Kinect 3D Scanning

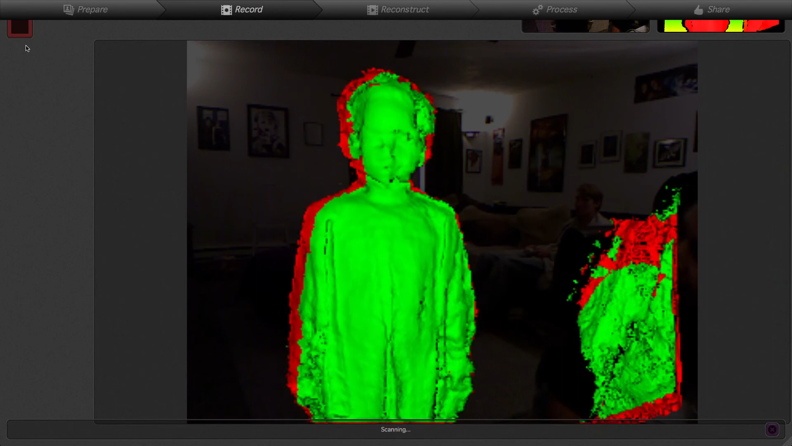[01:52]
I mean this is amazing this is the so hypothetically if you were someone who was in 3d and you want to make your own self-made 3d thing you could have your custom action figure scan it now with your connect just so everybody in the world understands what we're talking about scan it with your connect
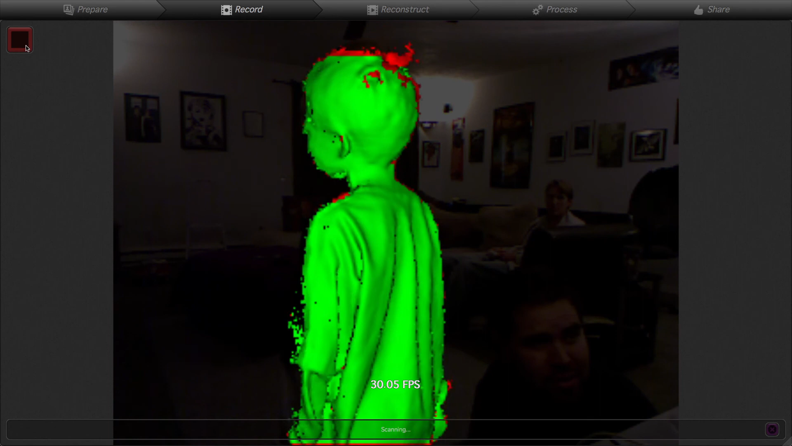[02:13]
you assign a polygon location data for the armature meaning the arms legs and movement and then now you have a
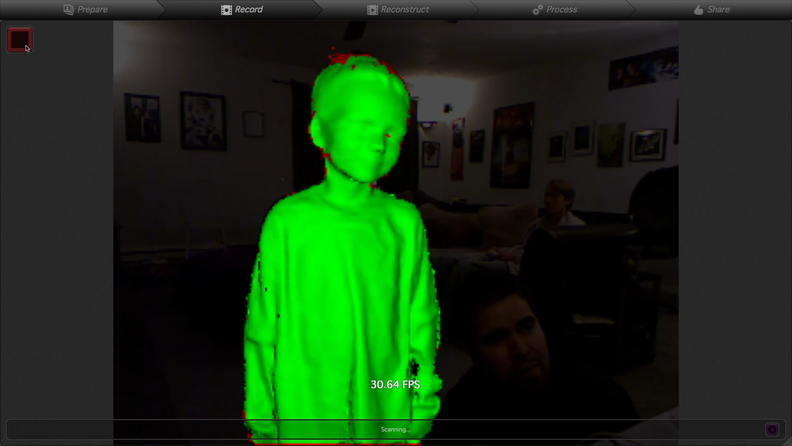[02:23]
basically a full body representation of what would take you weeks if not months to build am I capturing that in a way that makes sense yeah
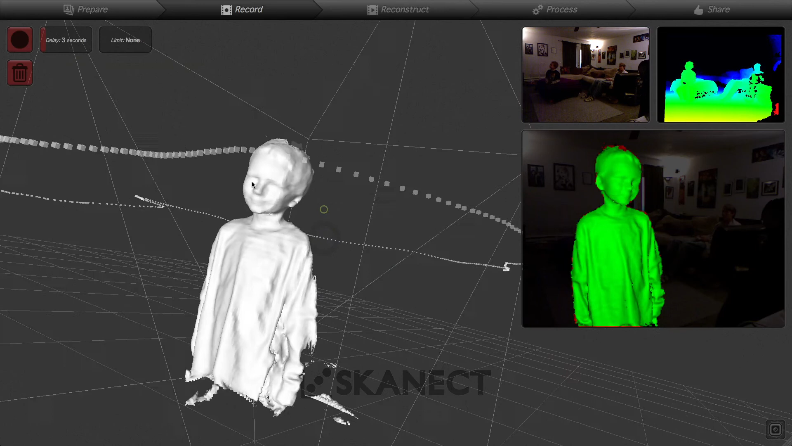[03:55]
is this possible or is it going to look toky no it looks it looks it looks pretty good and